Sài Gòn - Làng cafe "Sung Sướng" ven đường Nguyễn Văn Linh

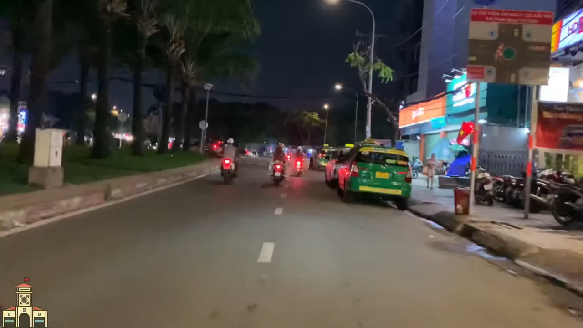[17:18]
mình đi Nguyễn Văn Cừ, chứ còn
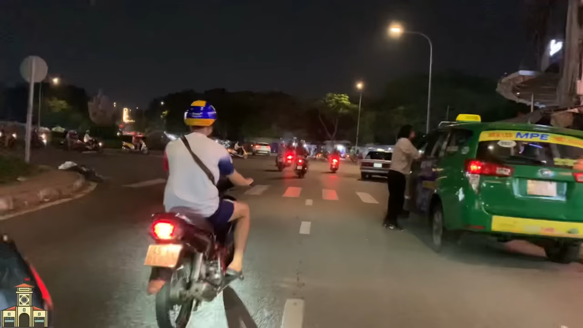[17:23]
mình rẽ phải là đi cầu Hiêm Lam nè, về quận 7. Ở đây chuỗi chân gà cũng ngon lắm đó anh chị, em có ăn rồi.
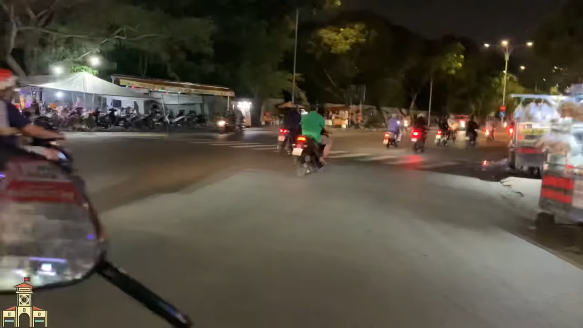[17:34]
Thì chân gà nướng rồi đó anh chị, nó rất là ngon. Chân gà mà chân gà công nghiệp đó, thịt nó nhiều chứ không phải như gà ta của mình. Và trước mặt anh chị là cầu Hiêm Lam nè.
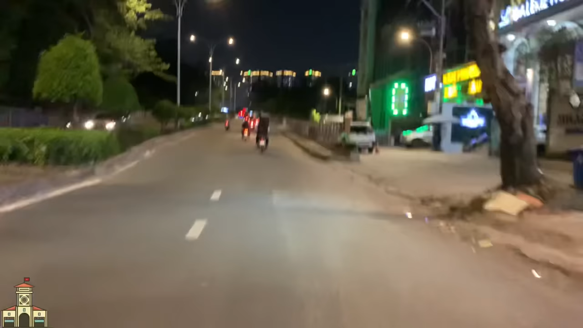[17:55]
Qua bên kia thì là khu dân cư Hiêm Lam. Đường xuống chân cầu là nó thuộc về cái đường Nguyễn Thị Thập rồi đó anh chị. Trước mặt anh chị là nguyên một cái chuỗi,
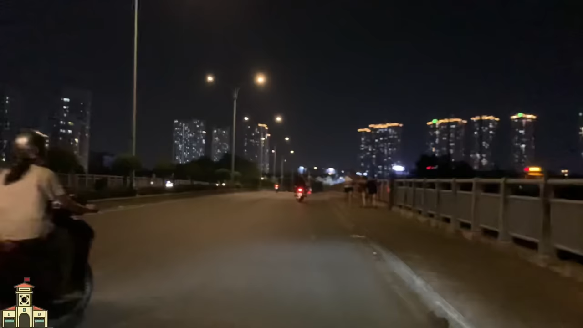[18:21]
một cái dàn chung cư cao tầng đó, anh chị thấy á, nó được gắn cái logo của Novaland này. Bên kia là Trung Sơn, còn bên đây là Nguyễn Thị Thập của Hiêm Lam. Thì dần dần cái khu vực ở quận 7, quận 8 này nè, thì
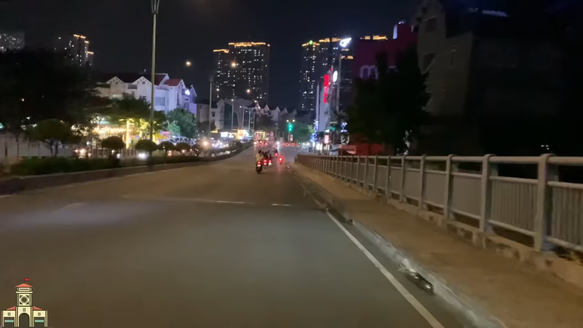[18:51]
lên khu chung cư thì nhiều, khu dân cư. Cái đoạn đường này ngày xưa ghê lắm anh chị, nhưng giờ phát triển á.
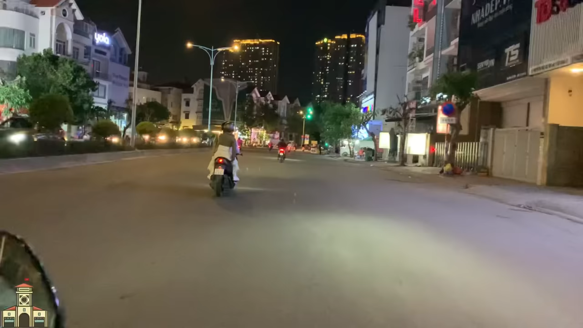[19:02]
Em nhớ những năm 2013, 14, 15 là gì đó, ở đây nó hẩm hiu lắm, nó buồn lắm. Bây giờ nó phát triển rồi, toàn là nhà cao tầng không á, rồi những cái gian hàng kiosk sang trọng rất là nhiều luôn.
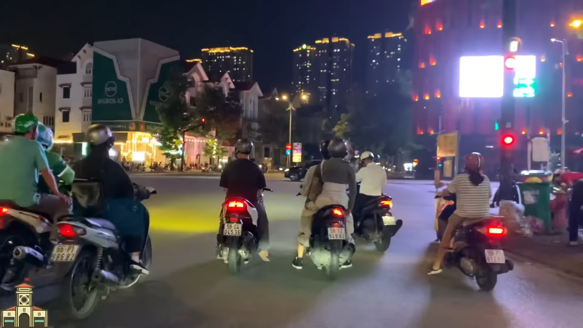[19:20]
Mình ở đây rẽ phải là mình đi về cũng cái cặp bờ sông, nó đối diện với bên Trung Sơn đó anh chị. Bên đó thì buổi tối người ta cũng bán nước đó, đặc biệt là cho sinh viên, mấy bạn ra đó ngồi chơi nói chuyện. Đoạn đường dưới đó thì cũng rất là đẹp anh chị,
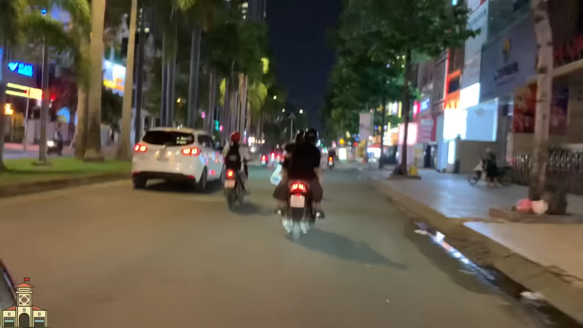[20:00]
mình rẽ trái là đi cầu Rạch Đĩa, còn rẽ trái là mình đi qua quận 4 đó anh chị, rẽ trái là đi cầu Kinh Tẻ. Còn mình đi thẳng luôn là cũng đường Nguyễn Thị Thập, đi tới Huỳnh Tấn Phát, cầu Phú Mỹ rồi đó anh chị. Ở đây buổi tối nhộn nhịp nè,
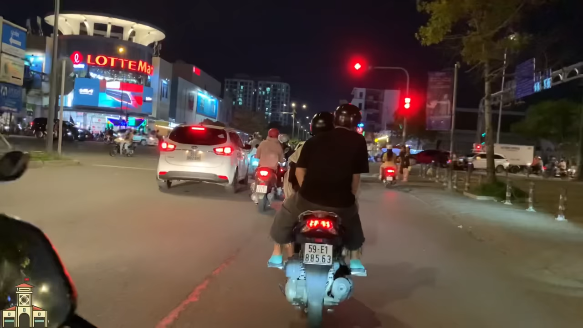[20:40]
Góc ngã tư này bên đó mọi người buôn bán đồ cũng nhiều nè,
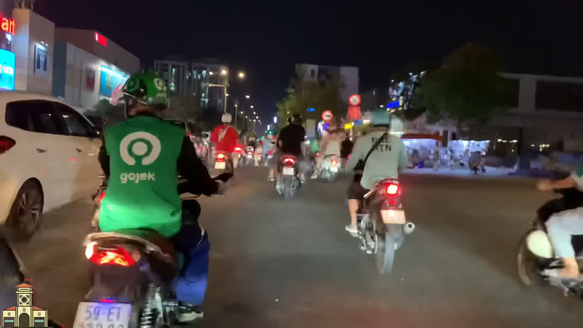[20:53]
những túi hàng hiệu không ha anh chị, hàng hiệu bán mé đường không á, Chanel và trà neo đó. Bên tay trái em là cái Lotte. Anh chị thấy dịch vụ ăn uống nữa, quá chừng ha.